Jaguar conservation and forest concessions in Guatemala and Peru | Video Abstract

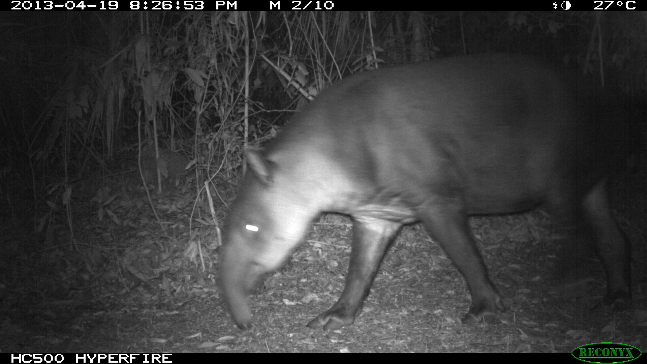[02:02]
We found that logging had no negative impact on any of the species in examined concessions. What's more, recently logged areas had even higher numbers of certain herbivore species, including deer, tapir and aguti.